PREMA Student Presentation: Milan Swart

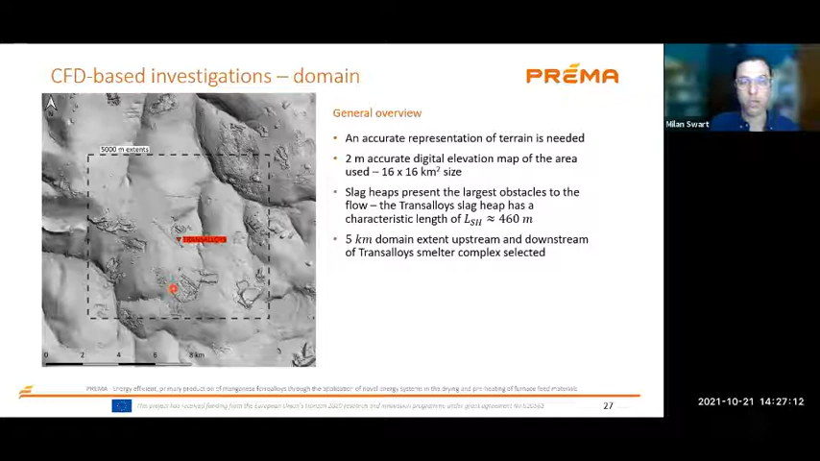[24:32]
5 kilometer extents upstream and on either side of the area of interest, which is the trans-alloys smelter complex. So a 10 by 10 kilometer domain size. The other aspect that we need is a good representation of the smelter buildings.